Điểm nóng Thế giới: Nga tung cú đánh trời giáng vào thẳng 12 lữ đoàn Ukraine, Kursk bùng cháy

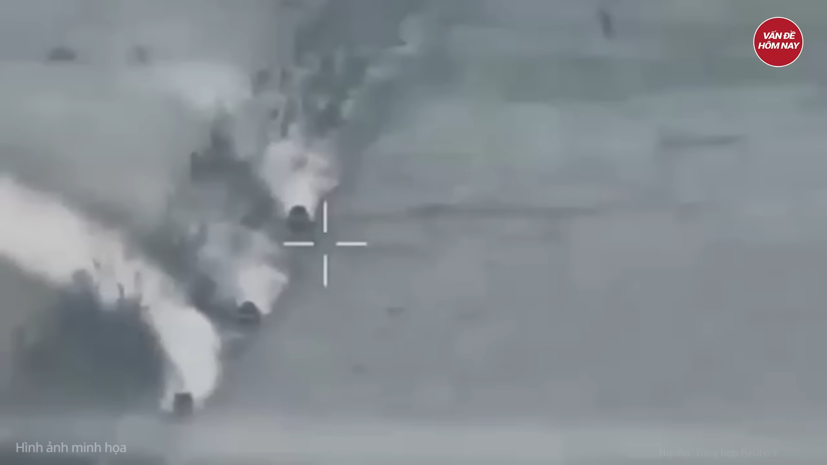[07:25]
Đoàn xe thiên giáp Nga đã bị trinh sát trên không phát hiện kịp thời khi
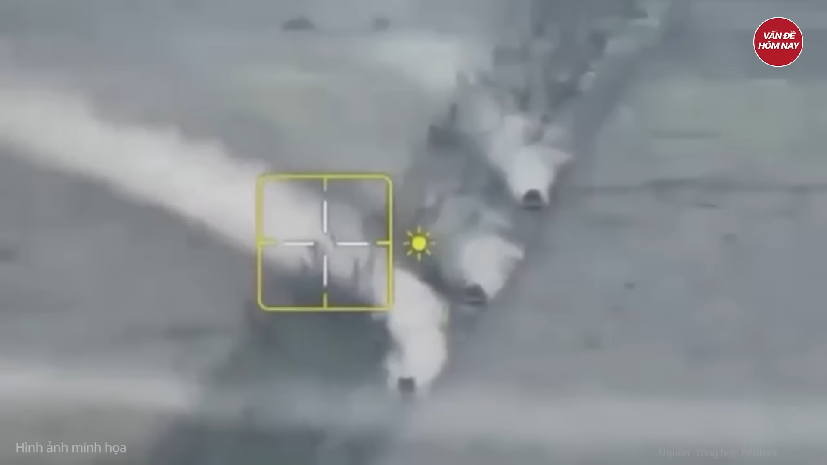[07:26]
vẫn còn ở rất xa trên đường tiếp cận Họ đã gặp phải hỏa lực từ pháo binh và các cuộc tấn công của máy bay không người lái cảm tử